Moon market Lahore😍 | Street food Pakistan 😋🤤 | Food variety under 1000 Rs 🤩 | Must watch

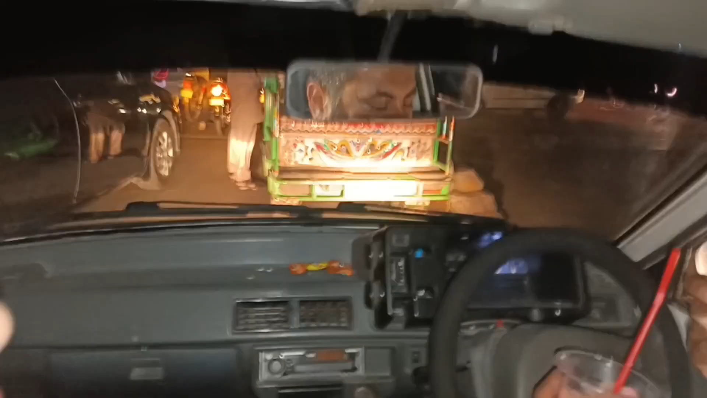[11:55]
ये देखें जरा ये यहां पे टर्न पे हम रुक गया।